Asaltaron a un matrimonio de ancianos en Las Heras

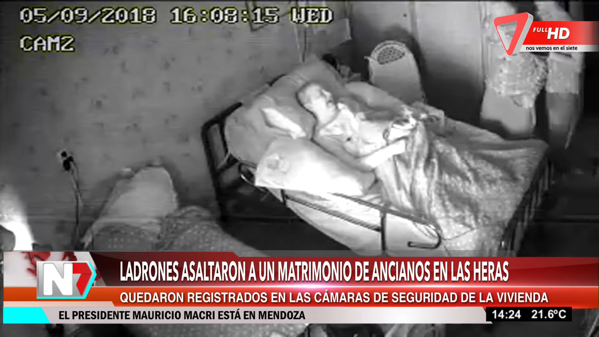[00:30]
su esposa María Luisa Ortega de 73 que estaba postrada en una cama y una joven a cargo del cuidado del matrimonio. Los ladrones primero fueron contra Severino, lo ven ustedes, lo trasladaron a la habitación donde se encontraba la mujer enferma y luego llevaron a la cuidadora de los ancianos al mismo lugar. Ahí ven ustedes como el hombre intenta pararse, lo sientan y en ese mismo momento otro de los sujetos trae a la cuidadora del matrimonio que tiene la cara tapada con una sábana.